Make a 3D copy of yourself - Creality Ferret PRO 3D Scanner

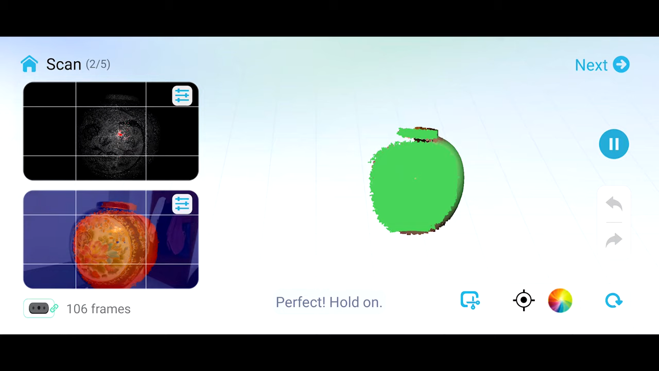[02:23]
with a high resolution camera that captures full color 3d models displaying the original
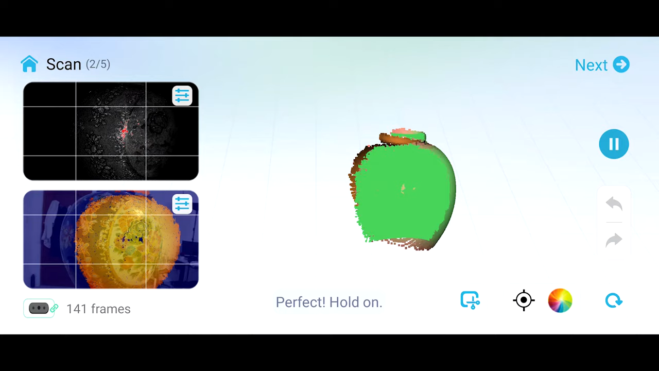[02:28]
color and every intricate details and as you can see the 3d scan model looks
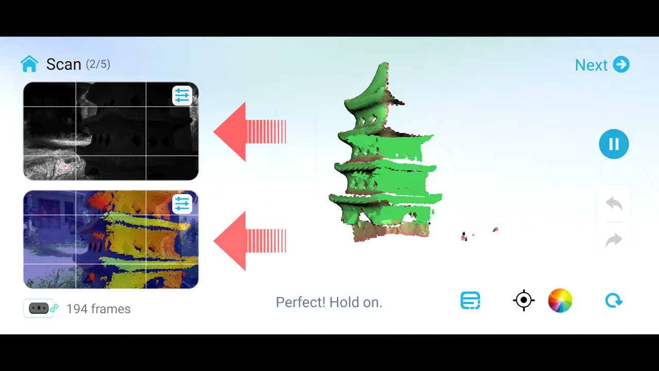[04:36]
two windows that displays infrared camera and colored camera and in the middle it displays
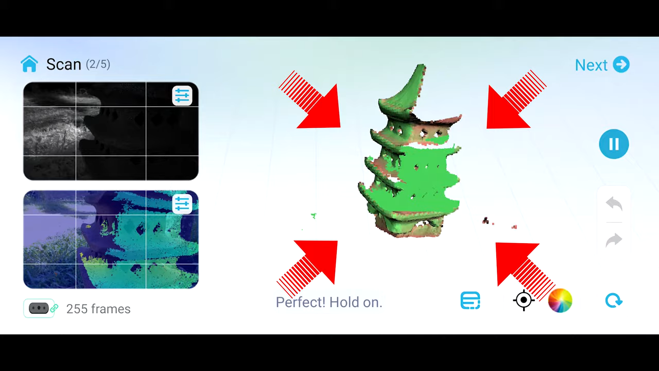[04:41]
a point cloud in real time that gets formed slowly upon scanning and then this
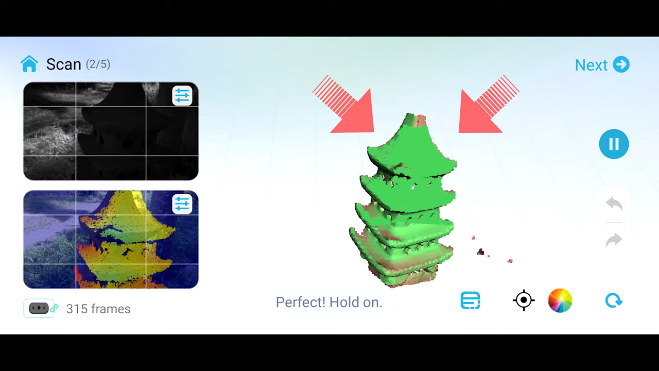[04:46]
green dot signifies a successful scan so after you scan it you can even edit